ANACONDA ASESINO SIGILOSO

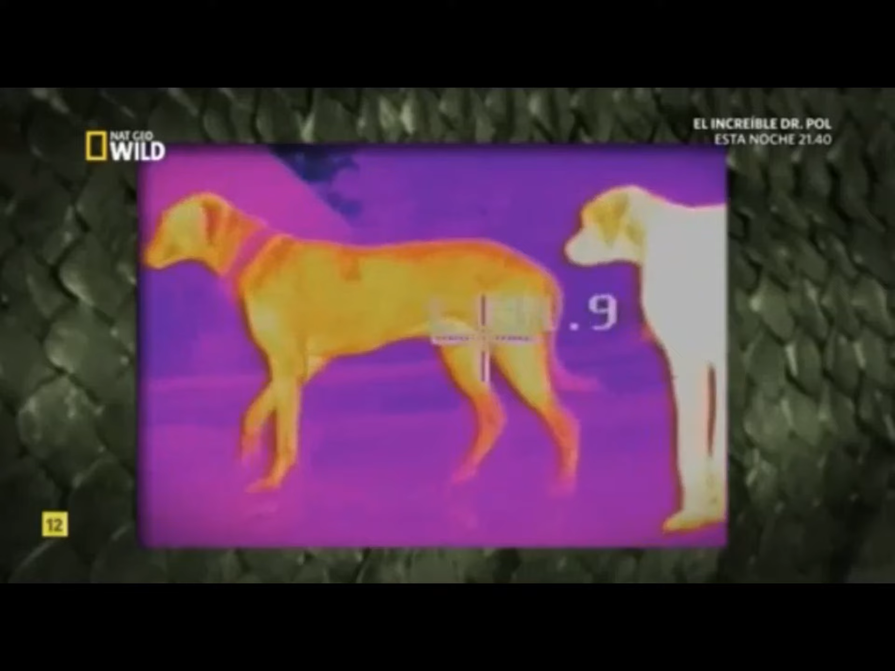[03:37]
Casi cualquier organismo tiene su propia firma de calor.
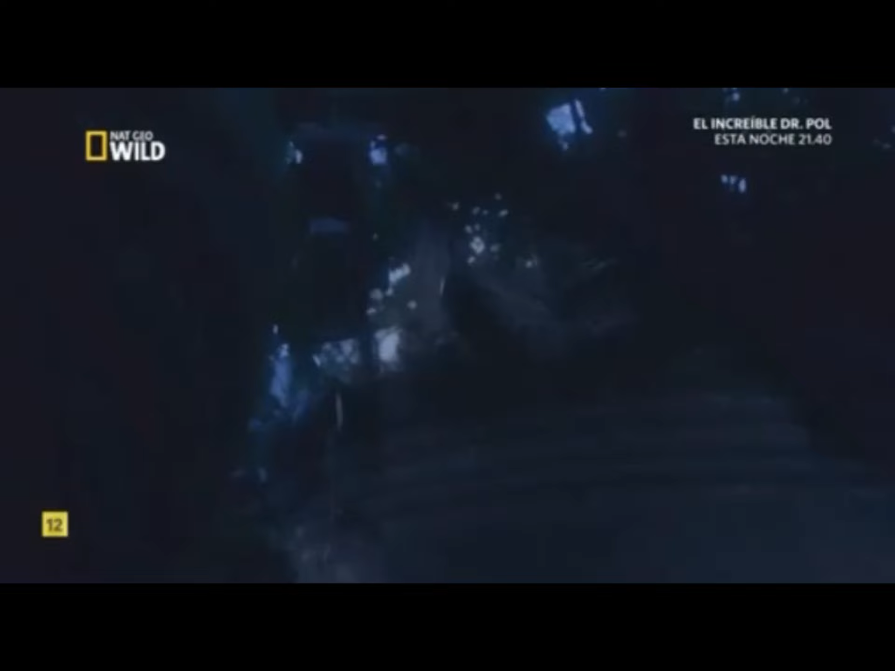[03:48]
Cazar de noche permite que las actividades mortales de
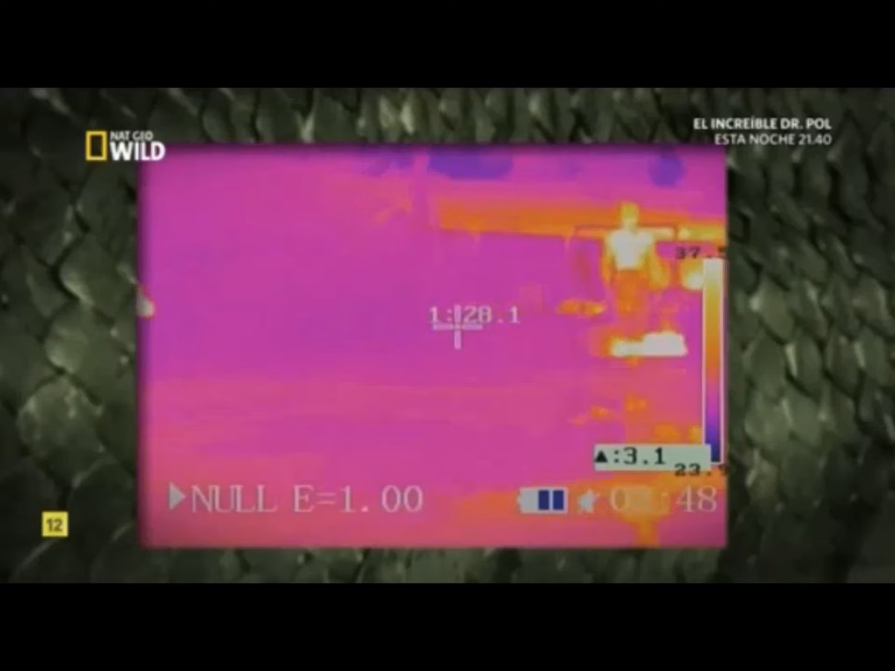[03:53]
la anaconda pasen desapercibidas por sus vecinos humanos.
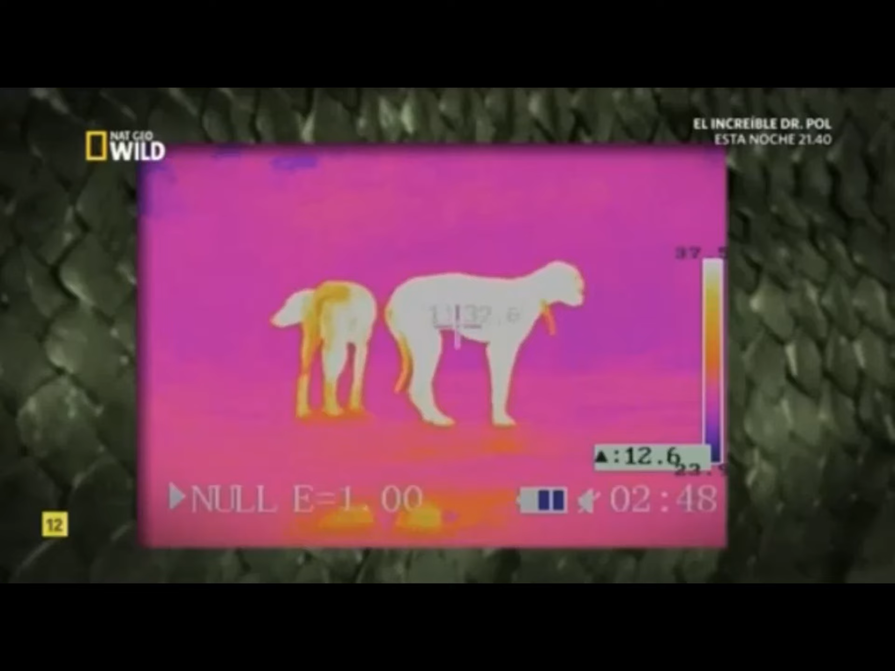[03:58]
Y el menú no se restringe al mejor amigo del hombre.
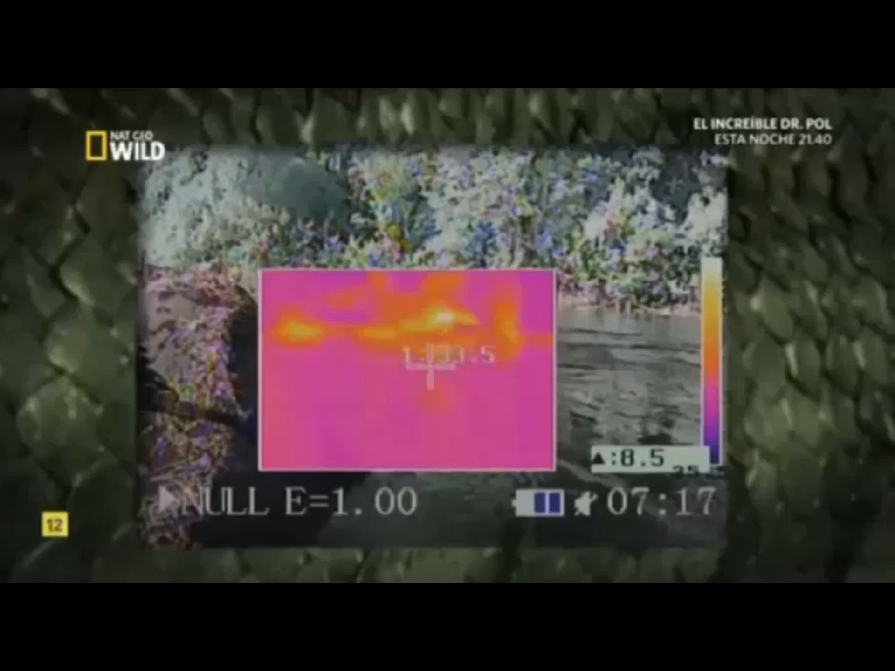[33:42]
roca caliente este caimán absorbe todo el calor que puede del suelo
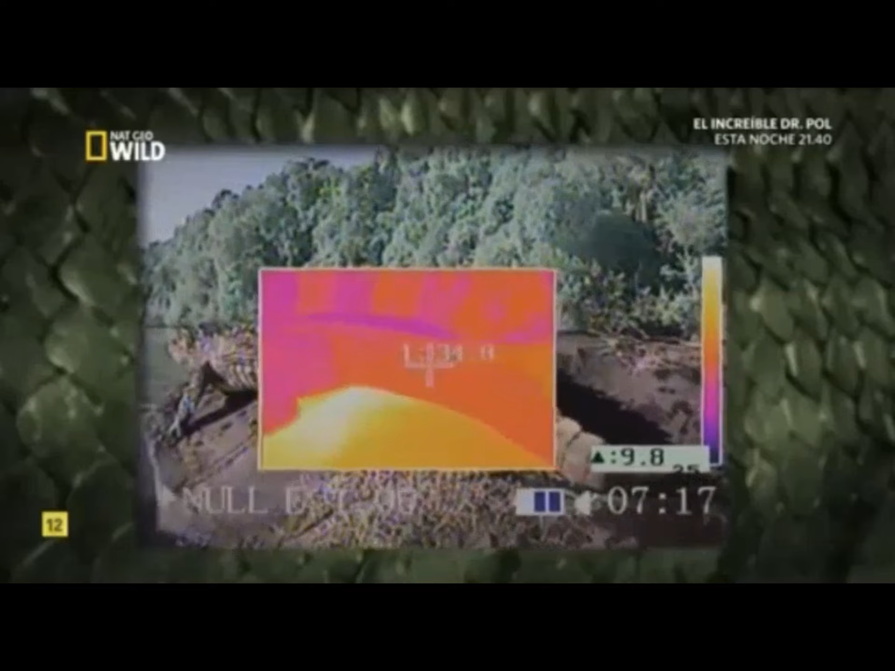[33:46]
una cámara térmica muestra claramente como la roca y el
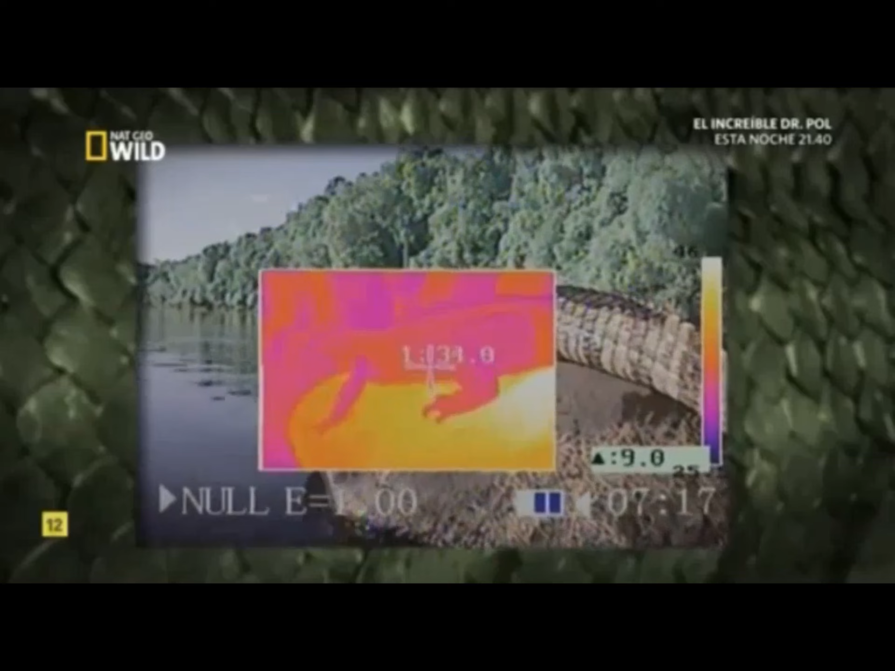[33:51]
sol calientan su cuerpo las áreas amarillas son las más calientes
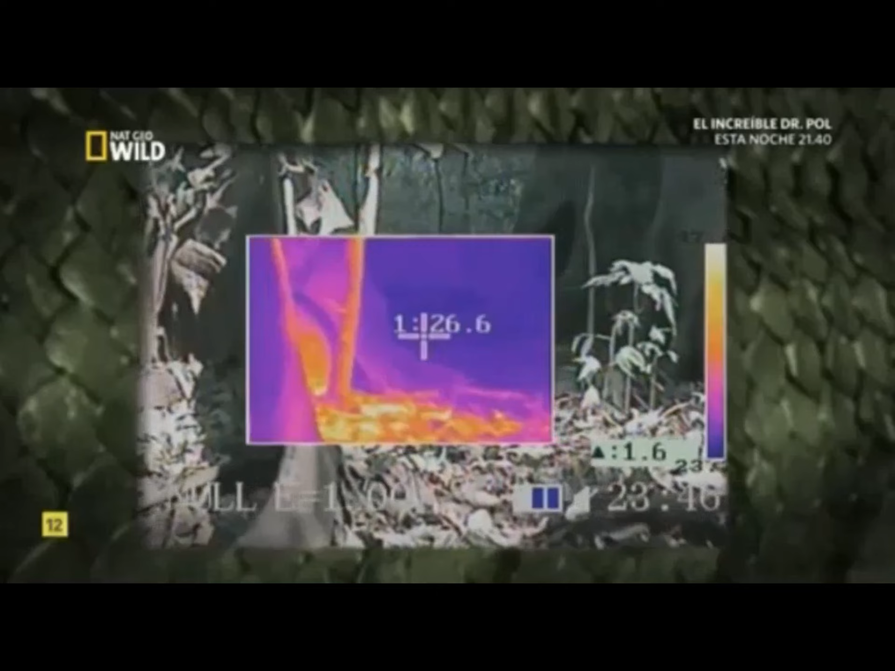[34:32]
de entre 15 y 45 metros por debajo muy poca luz se filtra hasta el suelo
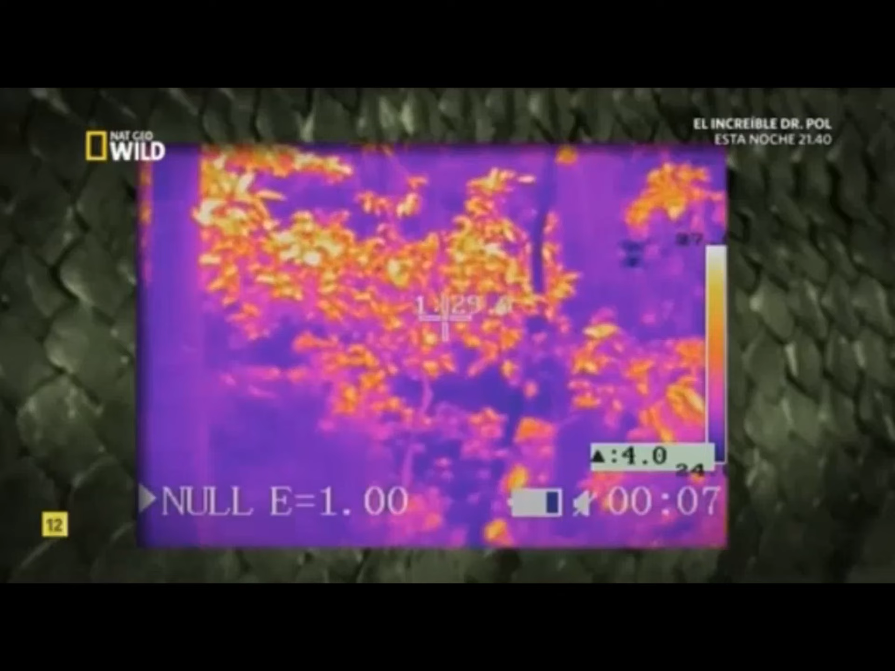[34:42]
esto deja a la anaconda con pocos lugares donde calentarse y todos están arriba en los árboles
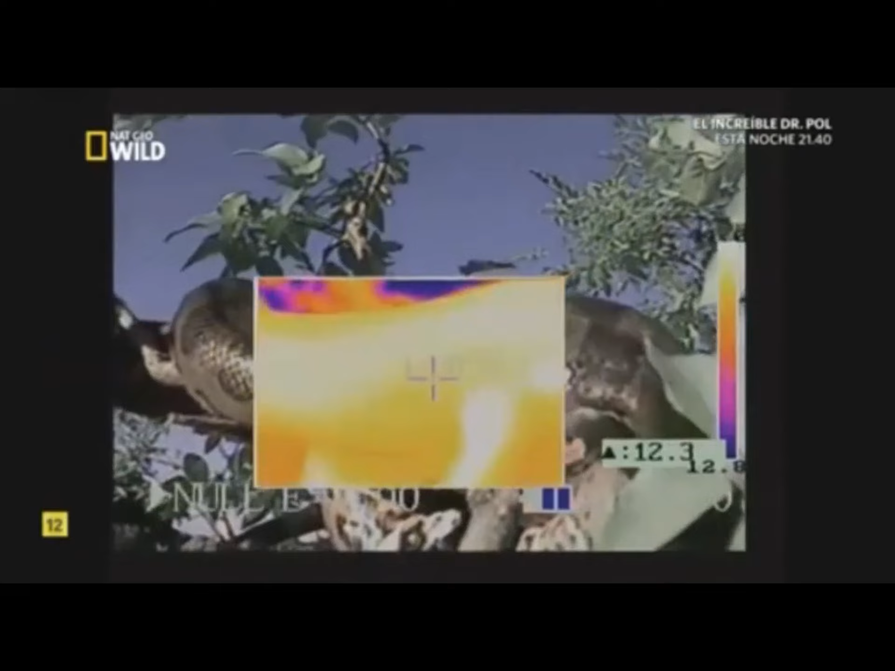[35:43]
la anaconda está lista para la acción a unos 27 grados Celsius